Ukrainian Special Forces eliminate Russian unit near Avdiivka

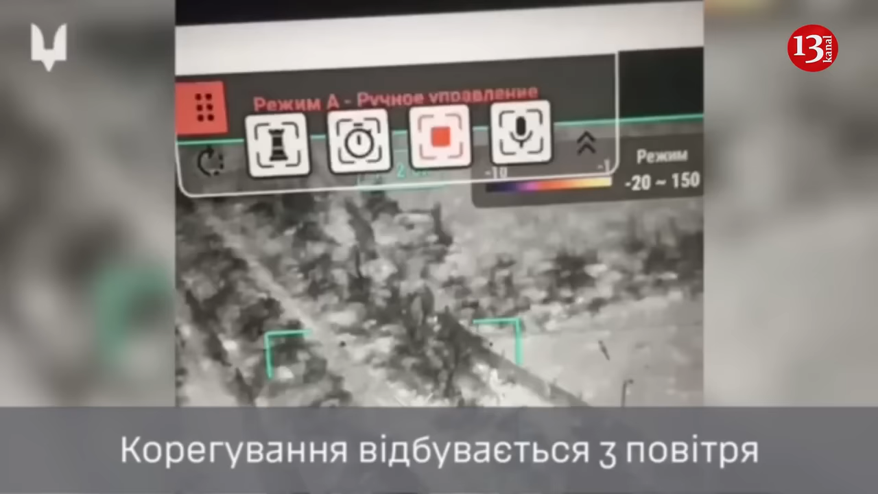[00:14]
The enemy was destroyed with mortar and a grenade launcher. Thus, the operators of the 8th Regiment of the Special Operations Forces
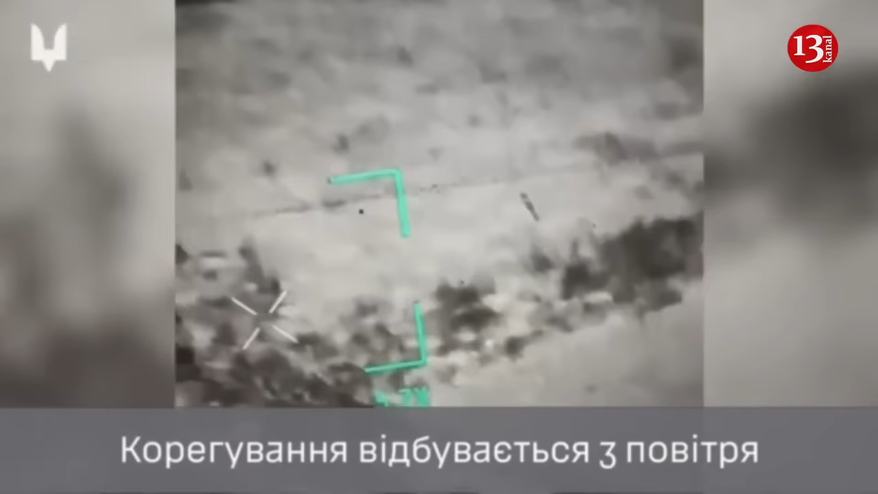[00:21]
of Ukraine with the help
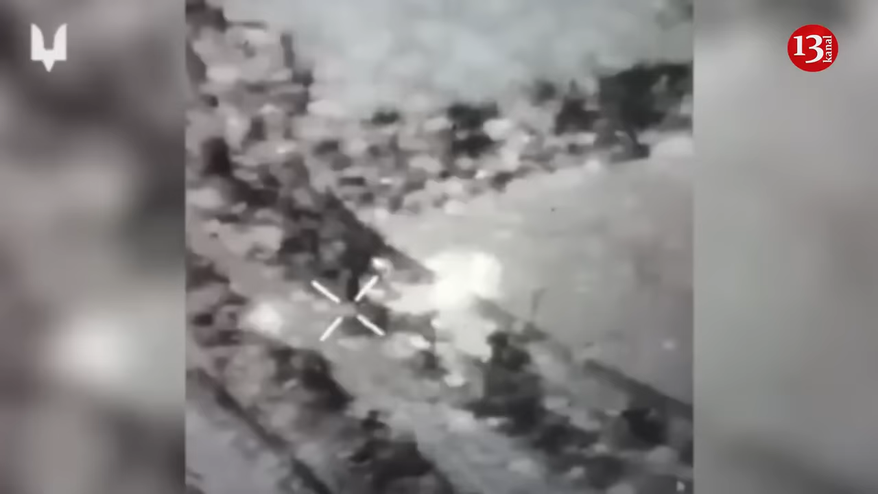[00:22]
of drones detected the accumulation of enemy manpower and adjusted the fire of the mortar and MK-19 grenade launcher.